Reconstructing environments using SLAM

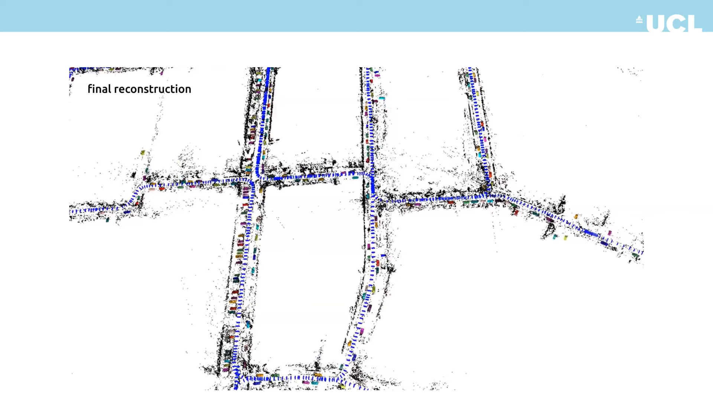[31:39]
And you can see this map, it's got around like 400 cars.
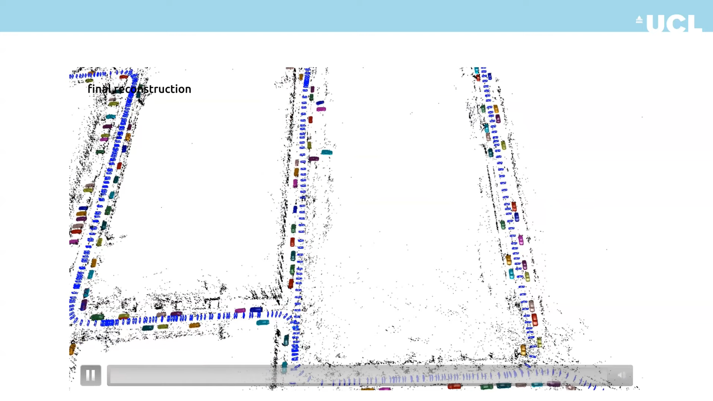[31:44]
But as we are using a latent code, so 400 cars is very small.
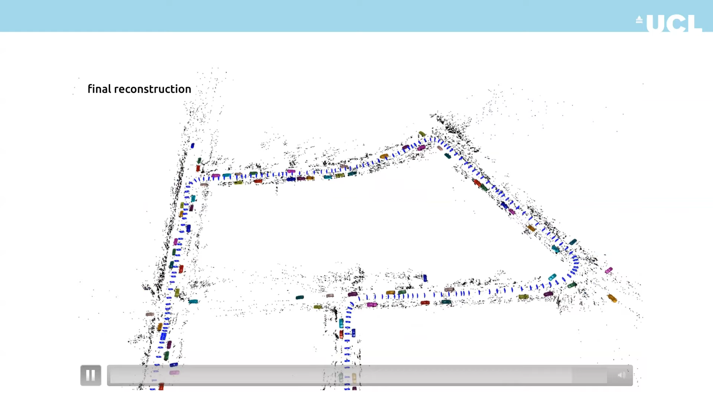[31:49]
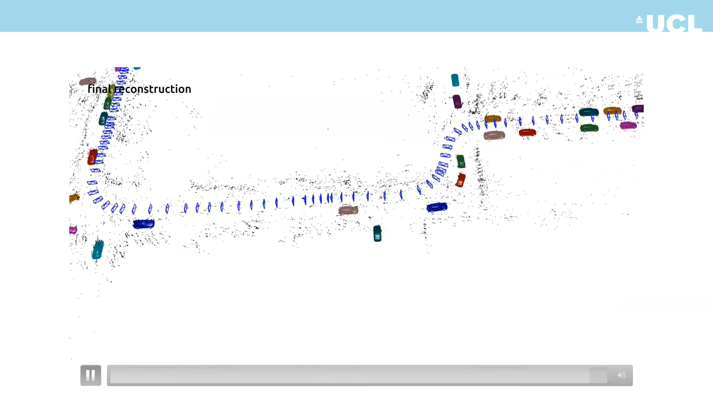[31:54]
How small is it? Yeah, how many kilobytes? So it's 64. Floating point numbers, because it's that's the size of latent code. Okay. Yeah. That's per object.
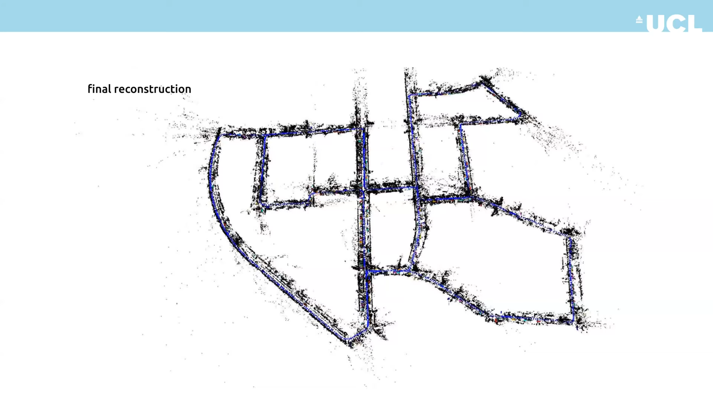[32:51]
So it might be 64 times 64 times 64. If you use a resolution of 64, right? Yeah, so that's a good thing. Okay, and yeah, we also have a, so previously, the previous demo, because we use stereo, and also we use some LiDAR points on the car, although we did not use them for tracking, but we take some sparse LiDAR points on the car surface for the object reconstruction. But here we also show some that our method can also run on monocular case.
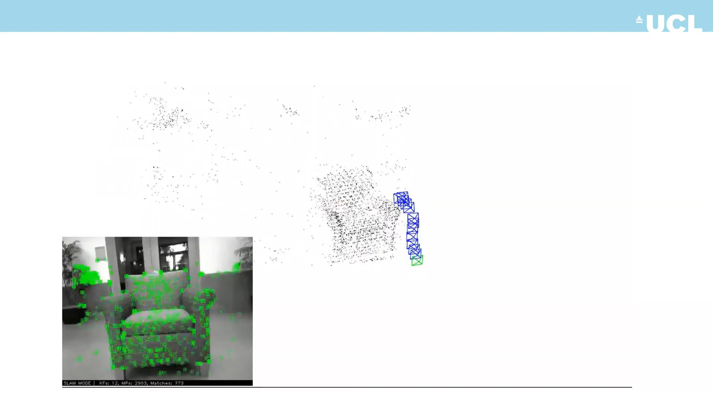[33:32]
So it's a single moving camera around a chair. And you can see that that's the property of monocular slab. The scale is the scale ambiguity.
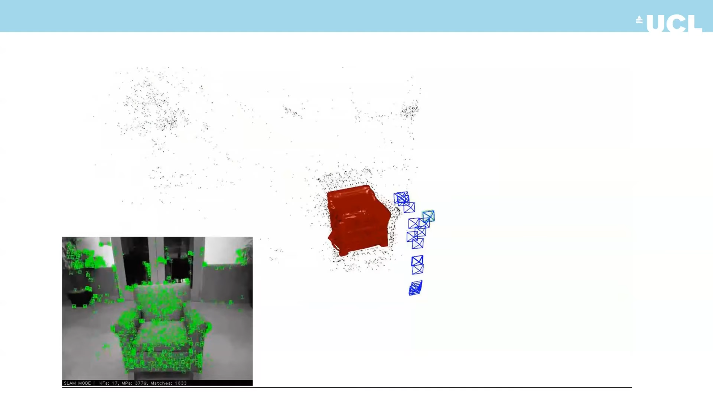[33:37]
So the it's are like stretching. Yeah, now it's stable.
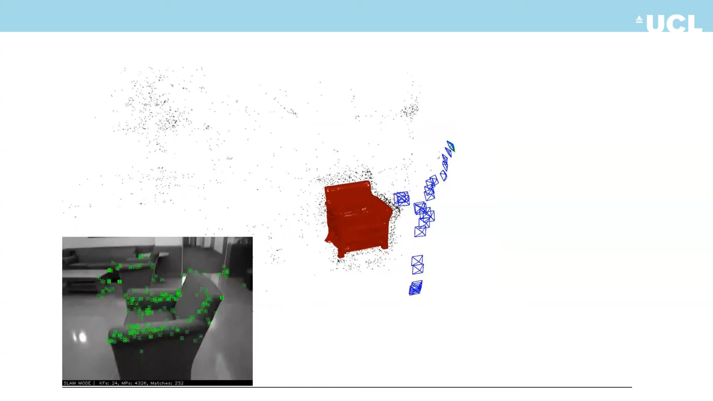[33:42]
And the shape of the chair is, yeah, also converges.
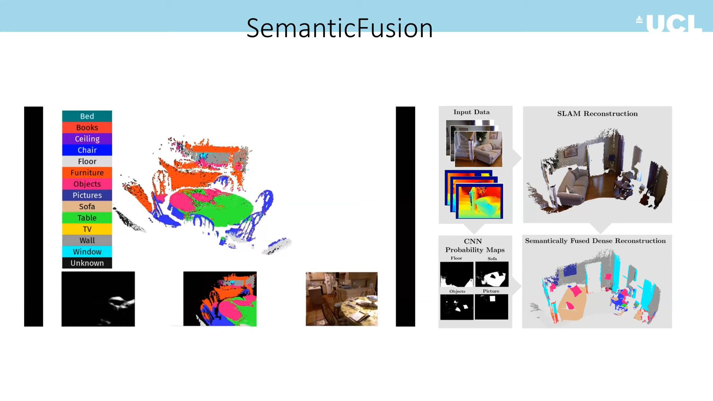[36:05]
And its pipeline is quite simple. So it has two stages as shown in this figure on the right.
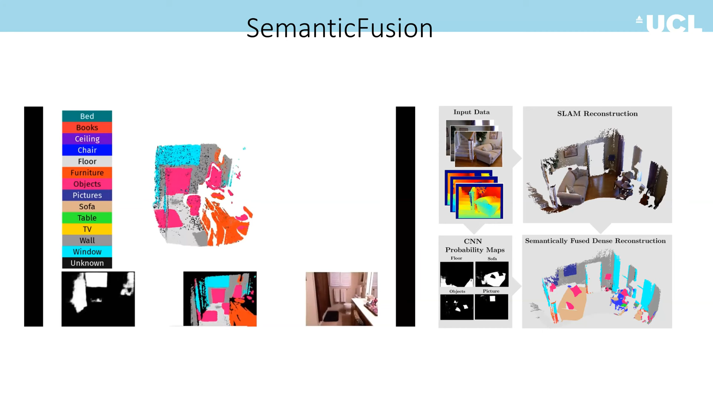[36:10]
So first you run 2D network to get the 2D predicted labels. And once you've got the 2D predicted labels, you just, because there's also a backend SLAM system running, then you just,
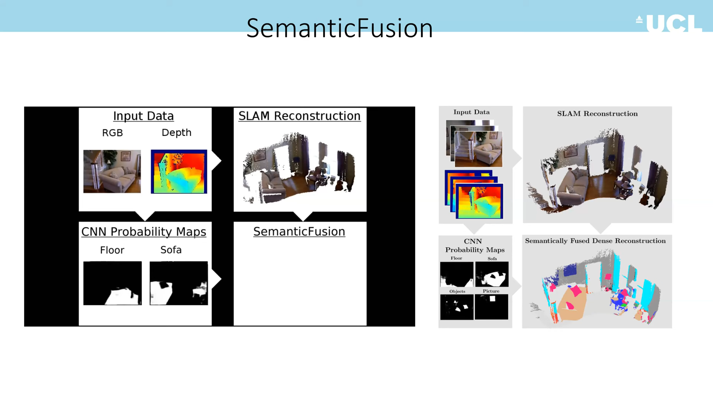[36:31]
you kind of do the data association by back projecting all those labels to 3D. And because we are, because here all the frames comes on the fly, so we also need to fuse all those
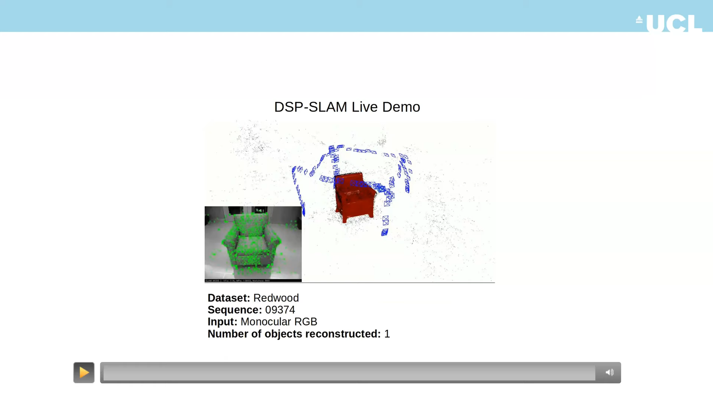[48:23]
So not just object, but also camera poses and also the background map point. So you get it for free from using the SLAM. Yeah. I'm not SLAM. Because that's the definition of SLAM, right? Simultaneous localization and mapping.
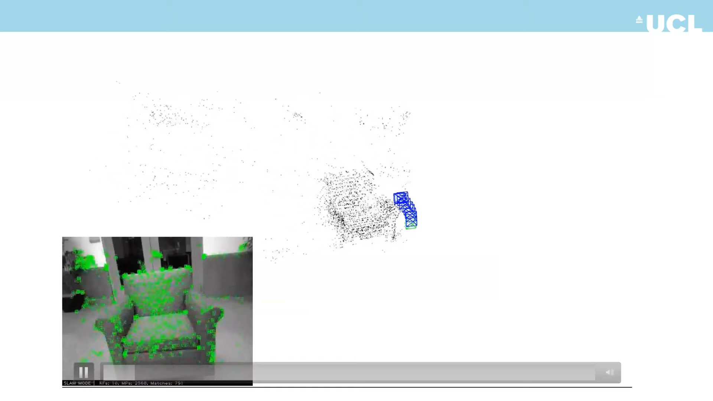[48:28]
So localization means to estimate.
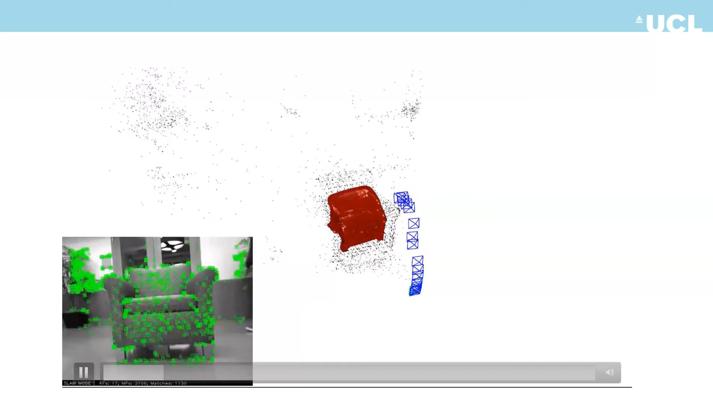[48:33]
So all those is, yeah, the pose is estimated on the fly.